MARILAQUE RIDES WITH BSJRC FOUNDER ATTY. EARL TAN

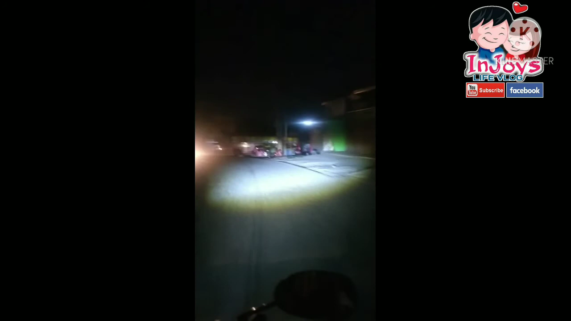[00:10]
Yan, so sobrang dilim pa. Buti na lang. Ang ganda ng laser dyan natin. Upgrade na upgraded. Courtesy pa pa ito. Yan, we're heading to our first meet-up. For a second, sana. Also, it's